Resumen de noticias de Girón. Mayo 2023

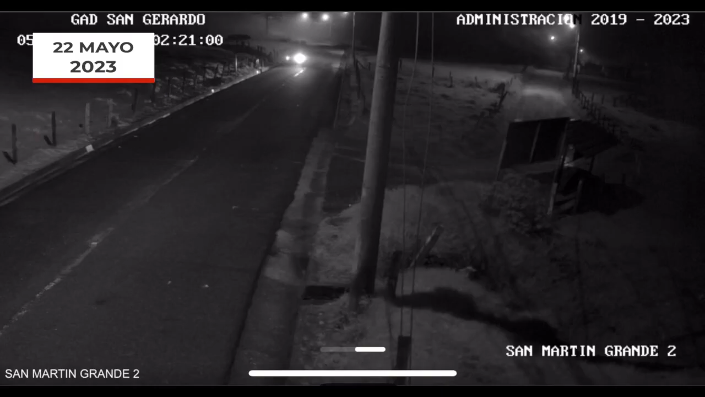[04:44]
En las cámaras de seguridad del GAD Parroquial de San Gerardo, quedaron registrados los movimientos realizados por cuatreros que actuaron la madrugada del domingo 21 de mayo, en la comunidad de San Martín Grande de la Parroquia San Gerardo.